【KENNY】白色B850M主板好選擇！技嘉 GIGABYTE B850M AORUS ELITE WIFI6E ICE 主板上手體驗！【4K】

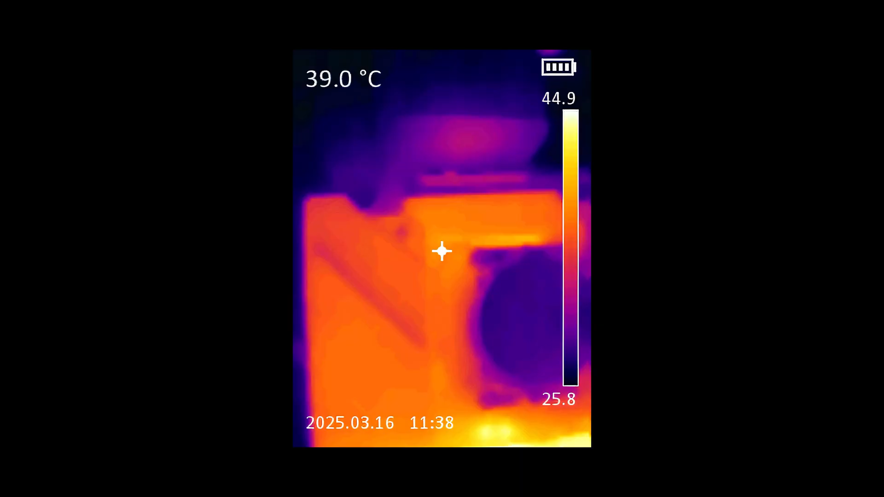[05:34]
On screen: spot 39.0°C
湿度30%环境下此时主板供电区域在待机状态下的温度为39度左右进行30